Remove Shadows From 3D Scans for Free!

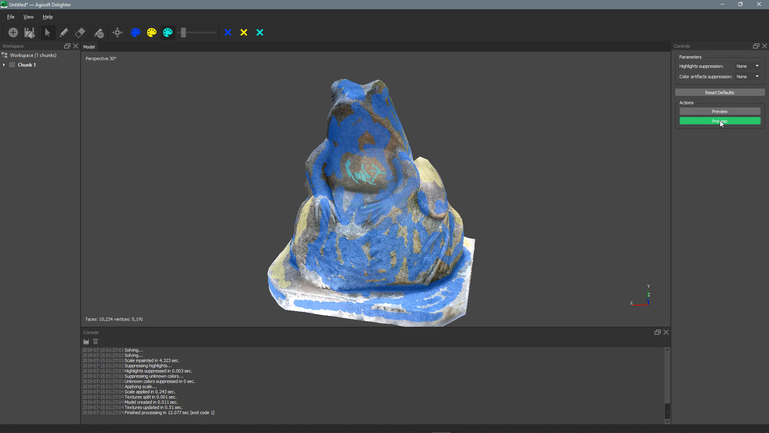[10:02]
On We're gonna just take a look at it It Looks Pretty good So Now we can go ahead to Hit the process button And That Takes just about the same amount of time Maybe slightly longer
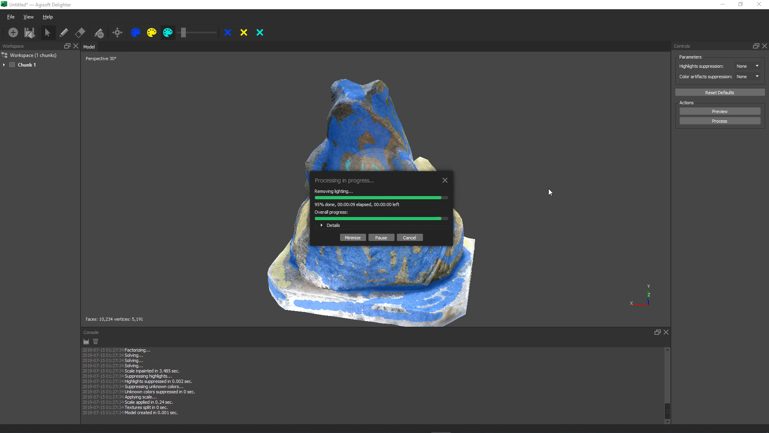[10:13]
Yep But There we go We're done again And If we wanna get rid of our scribbles We can just click these X's